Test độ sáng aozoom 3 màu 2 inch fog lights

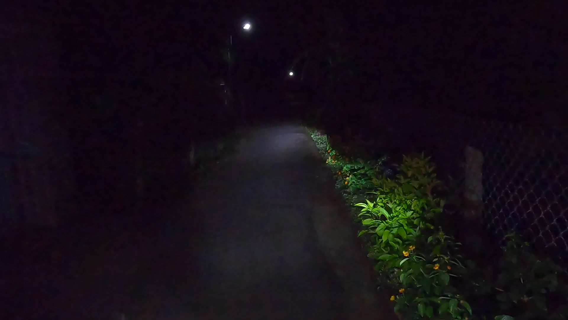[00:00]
Bây giờ mình sẽ test cái đèn của Auzoom 2.5 inch nha. Cái này là Auzoom 3 màu. Thì cái này là cái đèn zin của CB650 nè. Này là đèn zin nè, đèn zin cod pha nè. Đó, cod pha. Rồi giờ mình bật cái đèn Auzoom lên nè. Đó. Đổi màu nè, đổi màu khác nè.